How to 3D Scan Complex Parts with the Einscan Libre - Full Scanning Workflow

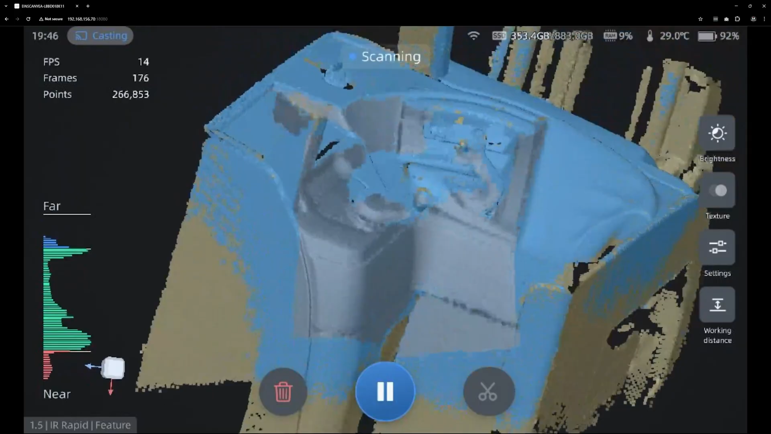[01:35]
It'll track really easily, and it'll get that data really fast, right? Yeah.
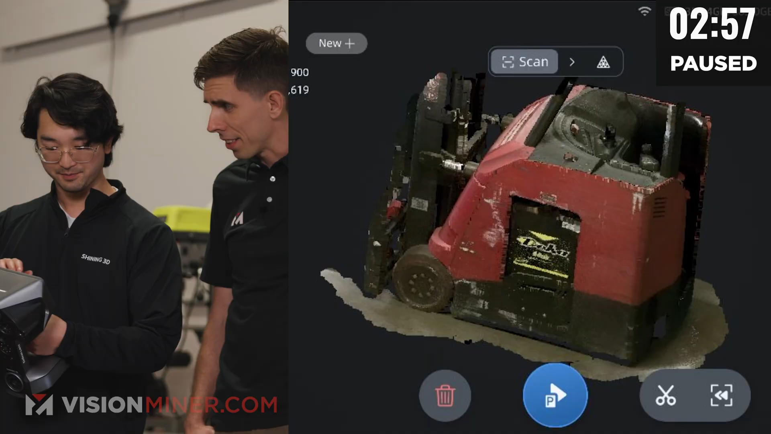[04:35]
Yeah. Full color. Do we get that side in there?
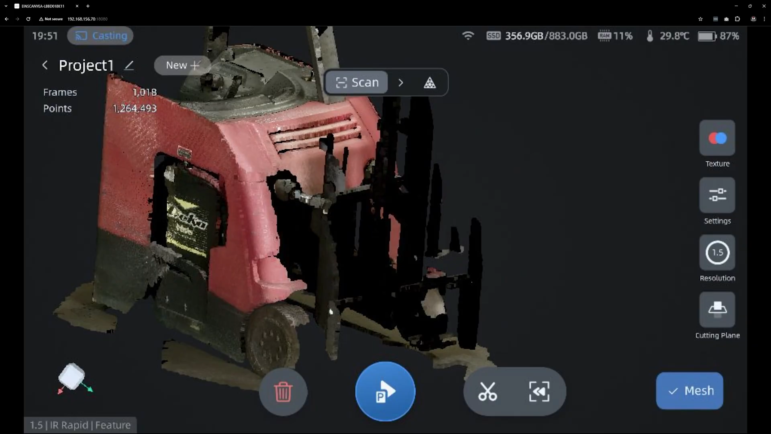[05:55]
So now in the data, you can see this is missing. So we're going to go back. We're going to create a new project with the infrared adaptive mode. We're going to choose marker alignments with 1.5.
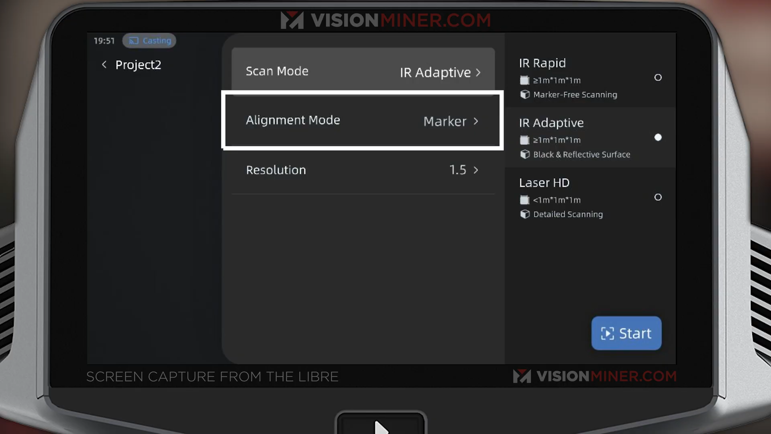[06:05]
Well, actually, we're going to bring this down. Well, we can choose 1.5 millimeter resolution.
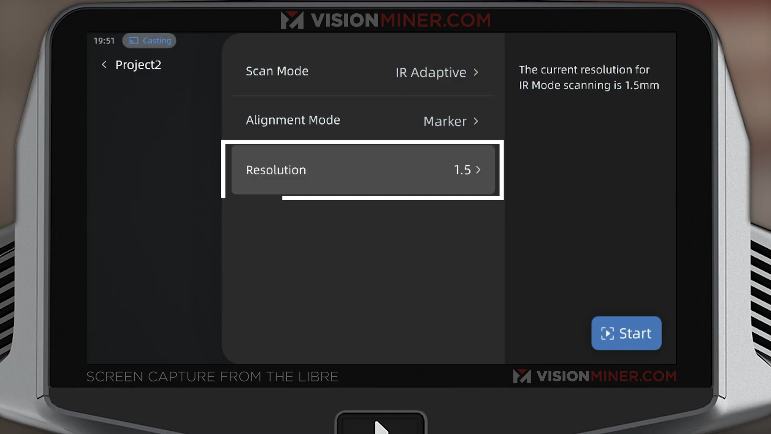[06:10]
Click start. This is kind of a big deal, what's happening now. We just switched from full infrared mode to an infrared adaptive laser mode, and then we're going to do a laser mode on top of that.
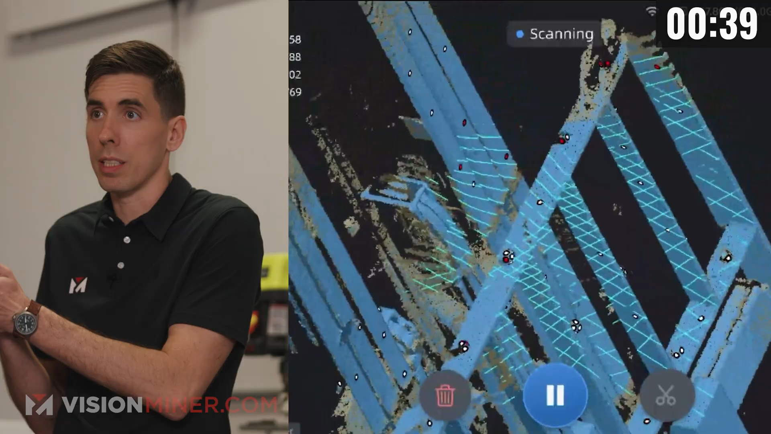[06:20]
So that's three scanners in one. You get all of these types of technologies in one unit, which is relatively unheard of.
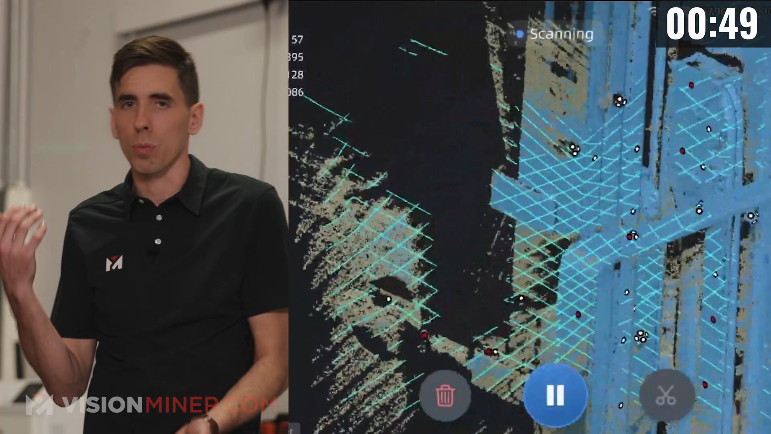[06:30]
It's just really, really a good workflow. It's an all-in-one thing that you can take anywhere and scan whatever you need in any mode,
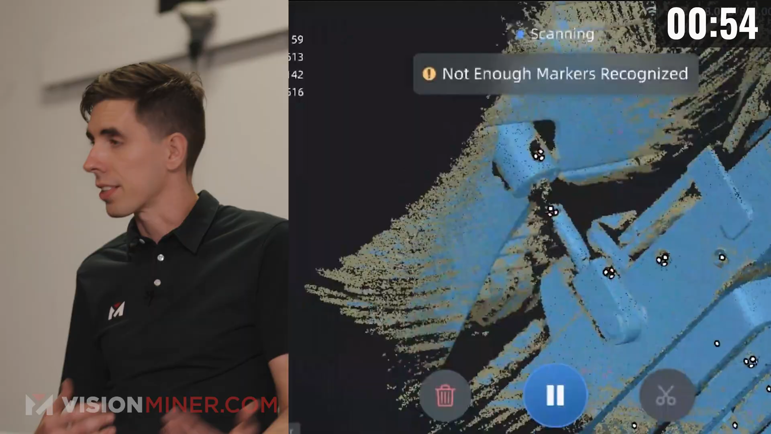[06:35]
full color too.
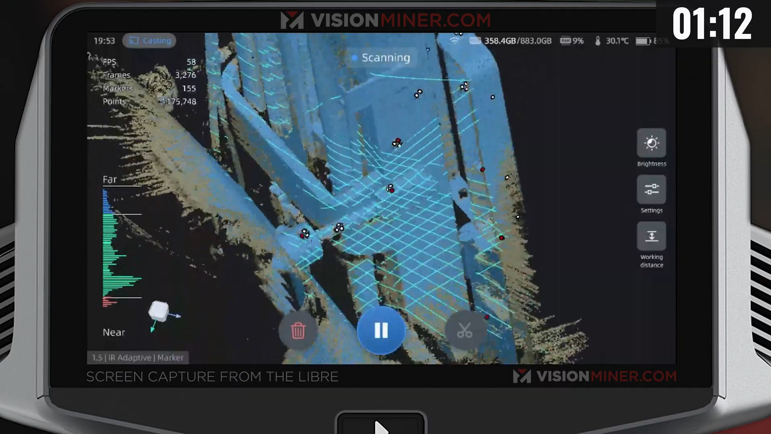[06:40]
And so even on the back here, we don't have that many markers, but there's enough geometry for it to still track, yeah?
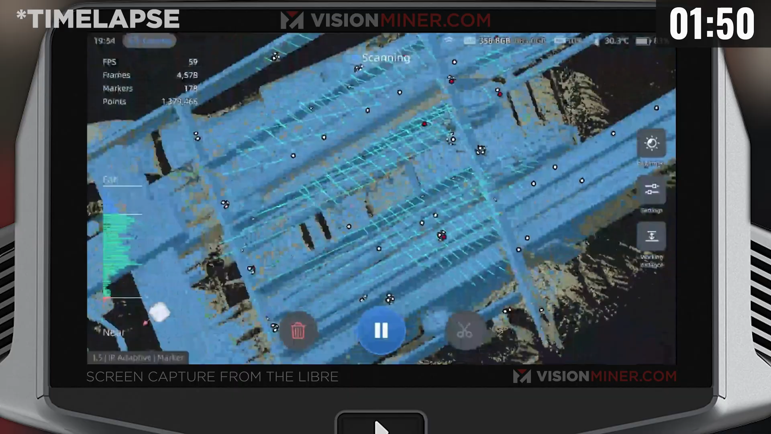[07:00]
Okay, so now we've captured everything that wasn't scanned in the previous one.
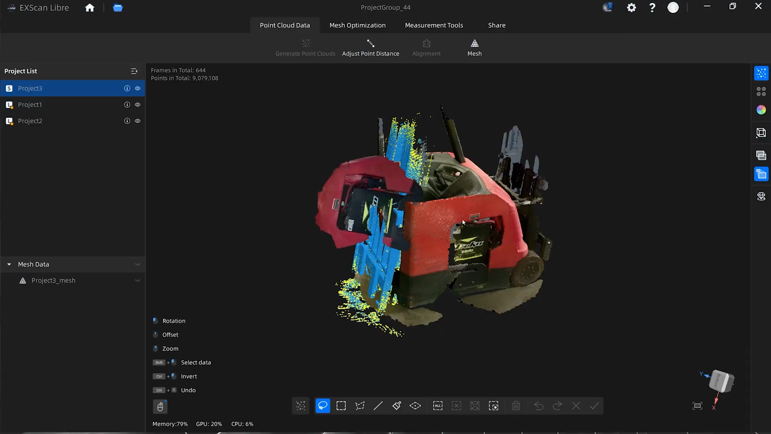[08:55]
It's very much not where we want it to be. But the first step is actually generating point clouds.
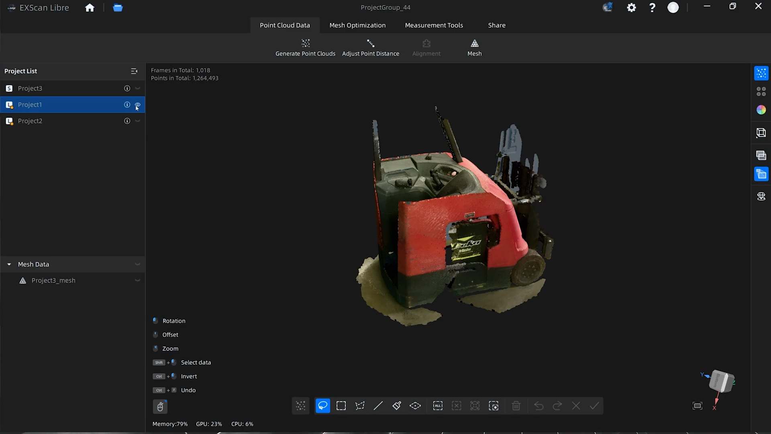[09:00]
So we're going to generate the point clouds. What does that actually do? So the generating point cloud process ensures that all of the points, measurement points that we took during the scan,
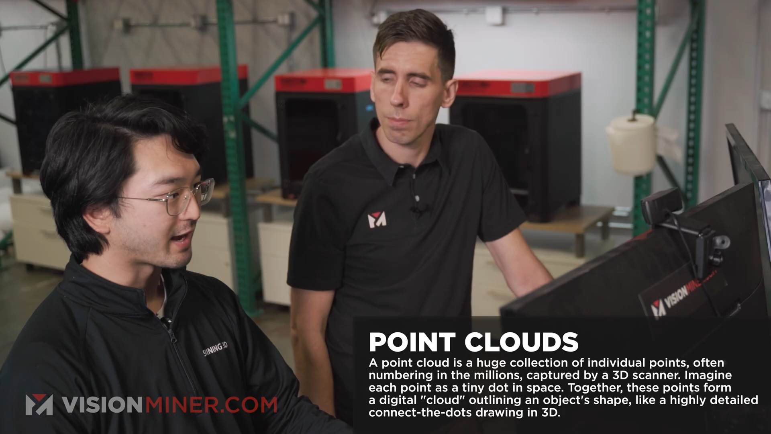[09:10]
will be at the distance we set it at, which is at 1.2 millimeters. Got it. So it kind of, when we do the scan, it actually takes a lot of point clouds that are between 2.7 to 1.2, and now it's going to make sure everything is uniform.
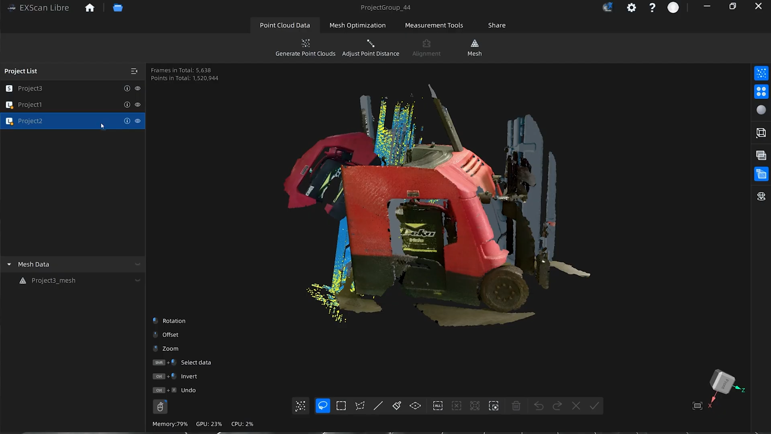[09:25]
Sweet. So we just one button click on each project. Okay.
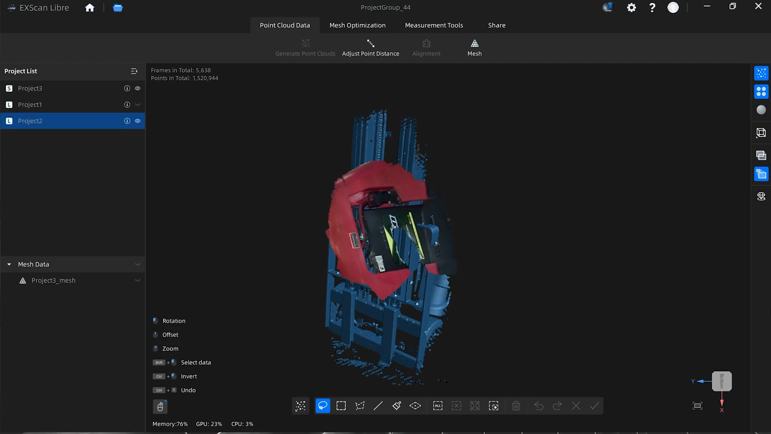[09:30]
So now that that's done, we have to go and align the three different scans, right?
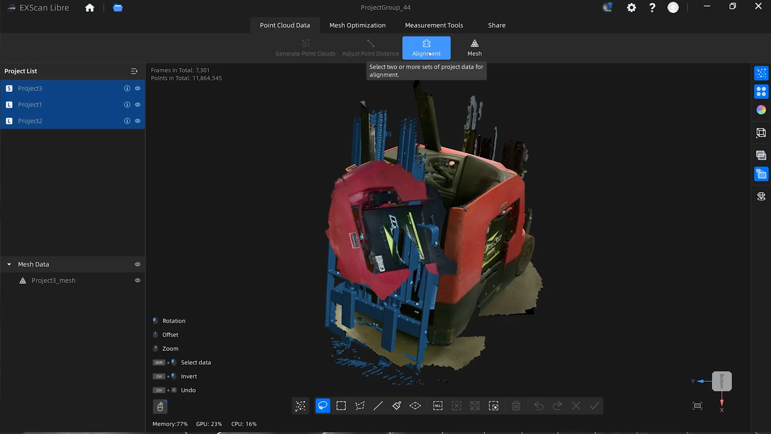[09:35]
The alignment process is the same as the other scanners that you've seen on our channel before. If you haven't already, we've got videos on every Shining 3D scanner that we carry.
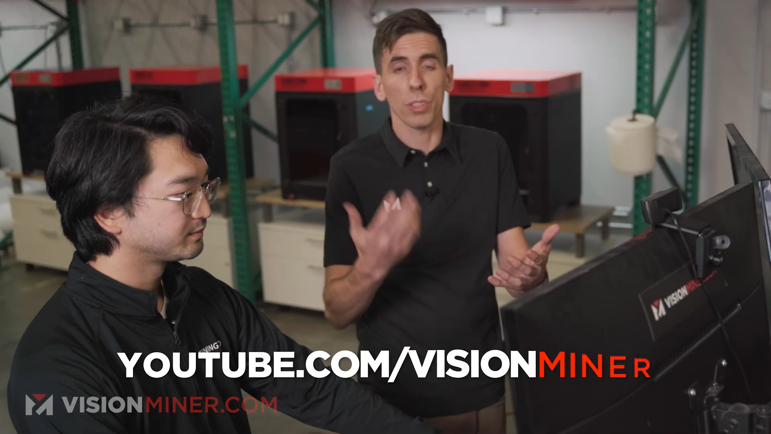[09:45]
You can go check those out for more workflows, tips, et cetera, or just go to the website and buy one, or give us a call, shoot us an email.
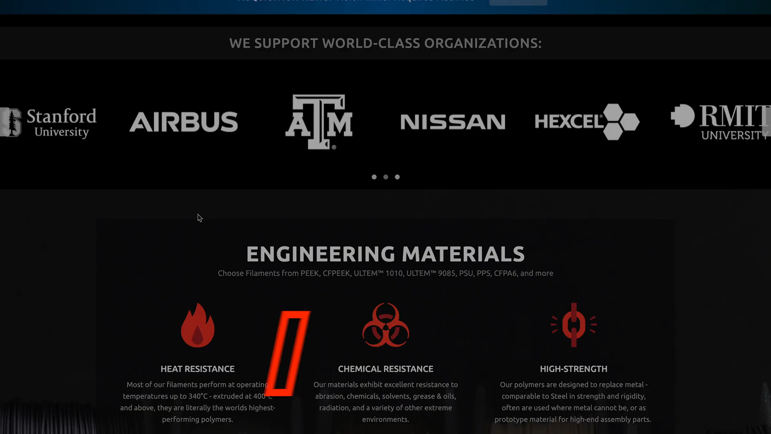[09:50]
We'll consult you to see which one you really need. But you just come in here, you pick one project for one window,
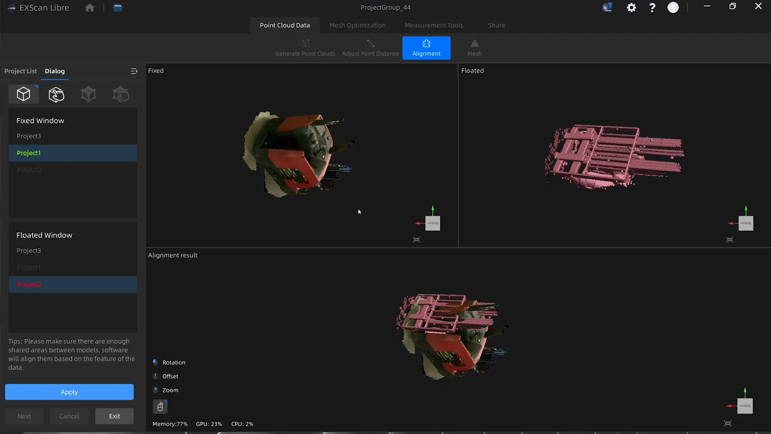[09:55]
another project for the other, and then you can align it. And you always start with automatic alignment, because there's a really good chance it'll be able to figure it out with the geometry.
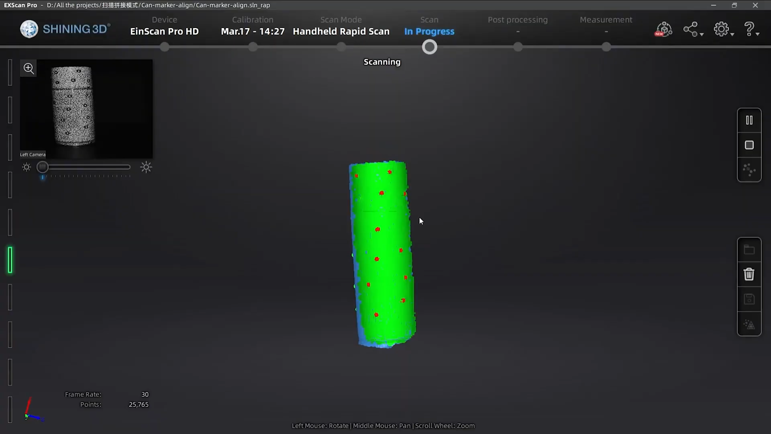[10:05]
If that doesn't work, you can use markers or you can use manual mode. So we're just going to do automatic the whole way through.
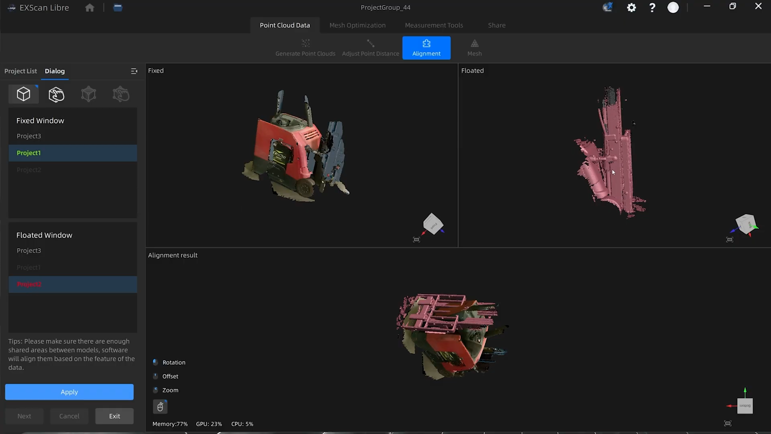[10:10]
Yep. Automatic, apply, then bring the third project in, automatic, apply, and now they're all aligned.